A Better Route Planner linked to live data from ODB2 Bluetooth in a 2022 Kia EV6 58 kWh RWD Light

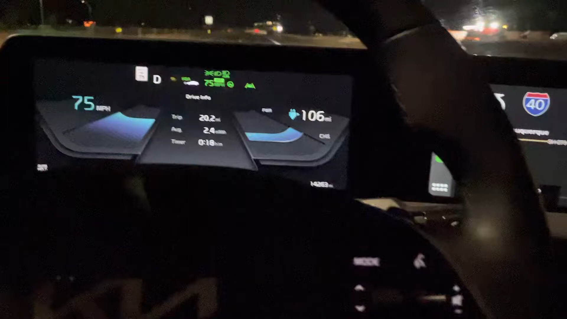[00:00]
hey what's up everybody you find me
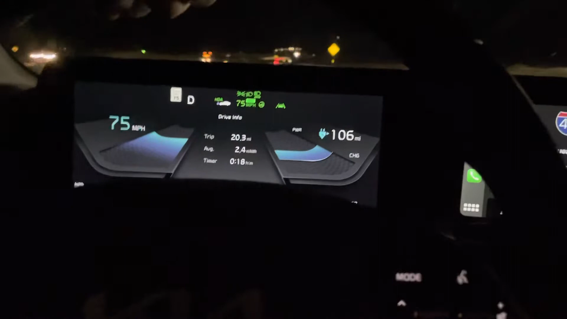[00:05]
cruising west on i-40 at the speed limit actually 75
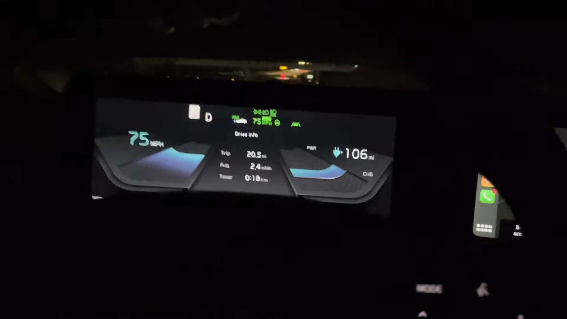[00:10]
we're in Texas and I guess this is probably kind of slow for Texas but I just wanted
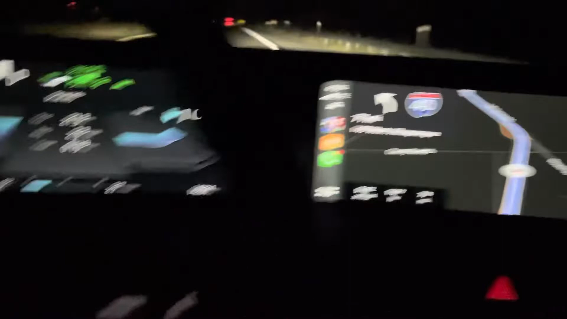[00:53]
car BMS displayed and that of course matches right now this isn't always a case ABRP I'll admit is a little bit buggy especially if you switch between
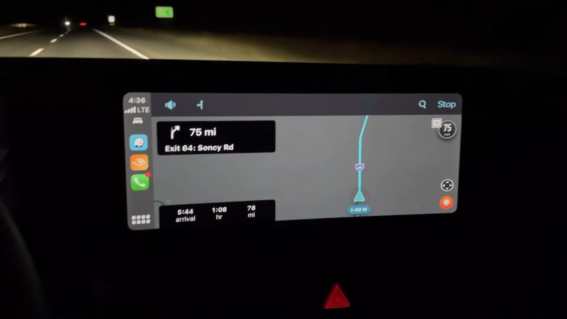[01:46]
backup ABRP's navigation directions of the Waze just because it's so rock-solid and you know it'll tell you about like traffic situations um honestly I don't need to worry about um you know police reports but just certainly like objects on the road
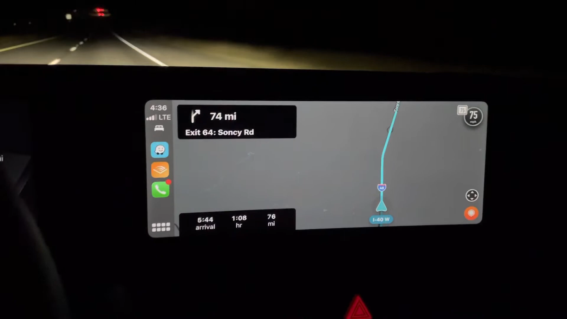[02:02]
and cars stopped on the side like you know traffic's just so so chaotic these days so it's really nice to have Waze as a backup and uh yeah so that's that's pretty much
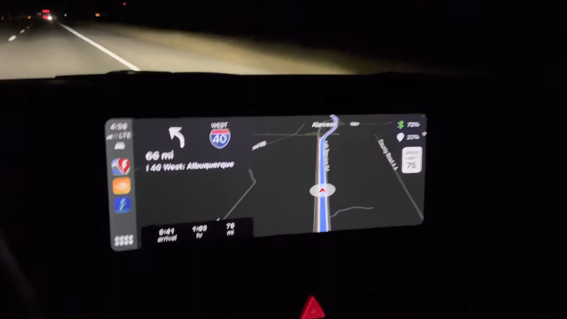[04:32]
um it'll even reroute you due to weather if you want that feature I mean I I can't imagine why but like I mean I guess if it was snowing or something or try to route you around storms um obviously like in the U.S. you know roads are kind of sparse but maybe that's useful in Europe I'm not really sure but
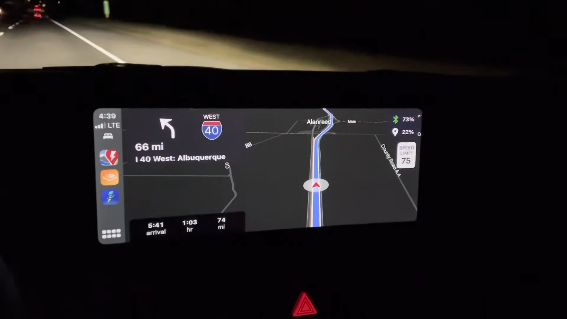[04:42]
um yeah it's a it's a pretty great piece of software I'm not affiliate with
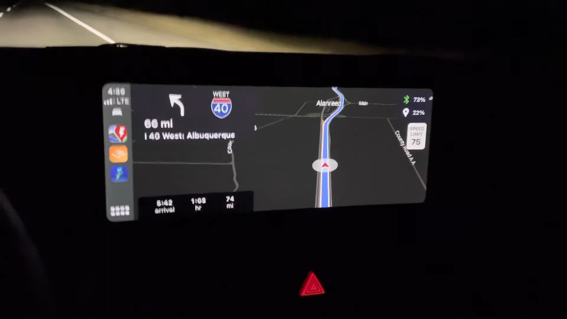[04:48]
it at all but um I've I've used it for a while now I I pay the $50 yearly
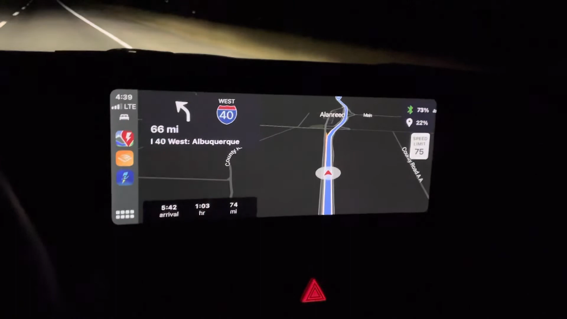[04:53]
membership fee and uh for the uh premium which just gives you like the live data uh uh all the live data capability and uh the the thing basically learns